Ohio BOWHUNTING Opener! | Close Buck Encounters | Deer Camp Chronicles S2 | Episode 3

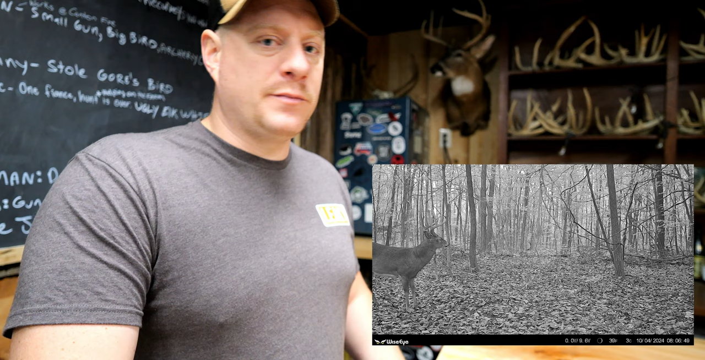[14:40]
Season's been open 4 days. He's hit that scrape twice in the morning. So 2 out of 4 days he's hit that scrape in the morning. So he's there somewhere doing exactly what we wanted him to do.